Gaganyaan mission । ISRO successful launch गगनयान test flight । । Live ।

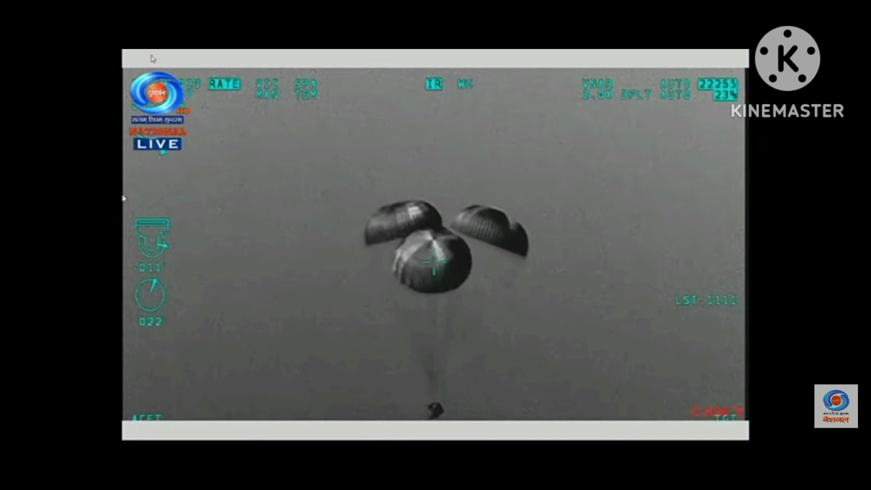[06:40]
module in the sea crew module in decent phase with main chute
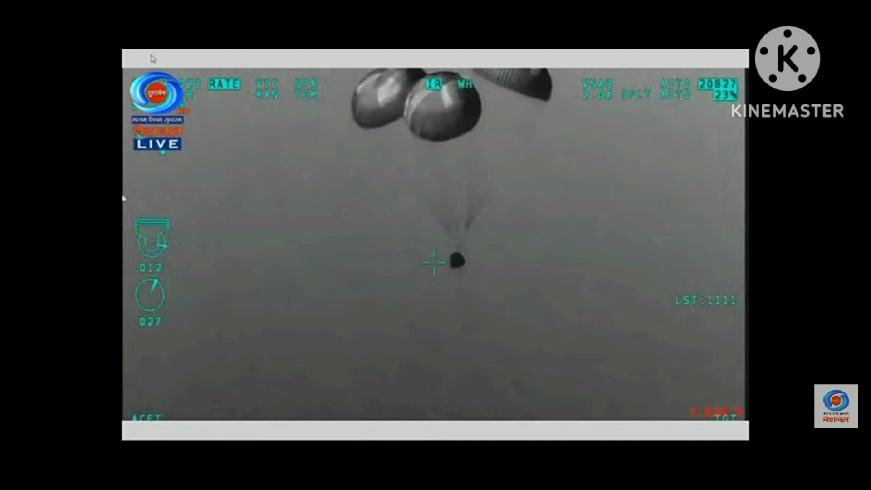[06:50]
here is the descent phase
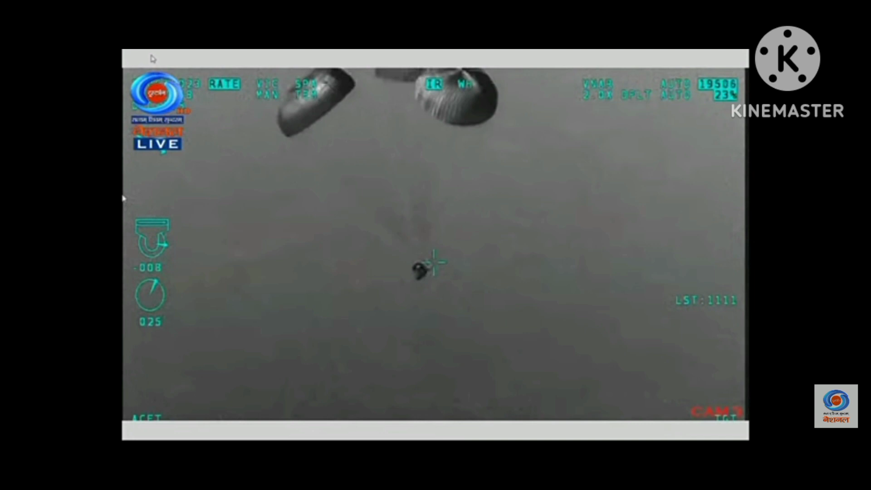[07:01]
as we told you 8.5 meters per second is the benign touchdown velocity we are now observing around 9 meters per second velocity while the altitude is around 600 meters
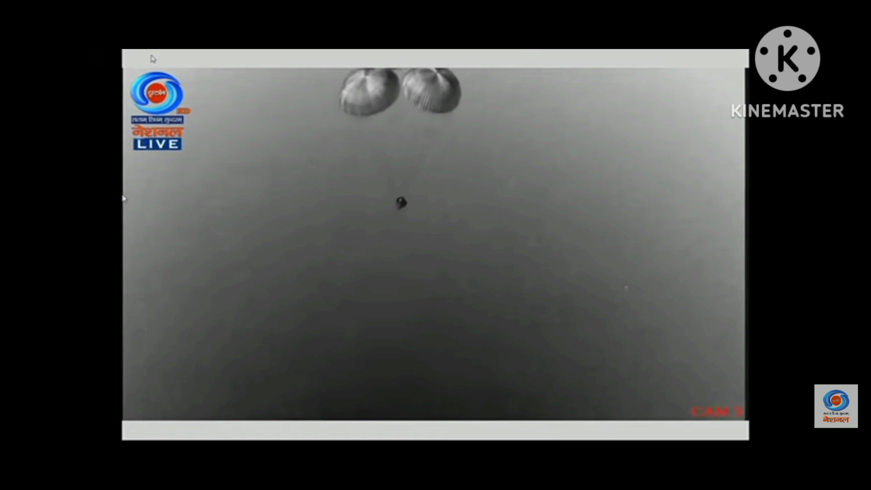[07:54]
300 meters altitude up to 200 meters up to 200 meters